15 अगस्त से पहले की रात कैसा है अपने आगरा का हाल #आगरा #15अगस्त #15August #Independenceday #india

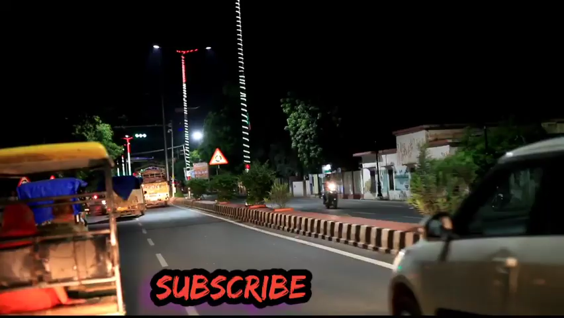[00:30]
सभी लाइट जिल्मिल चम चमा रही है मानो आगरा सहर लाइट की रोशनी में नहाया हुआ हुआ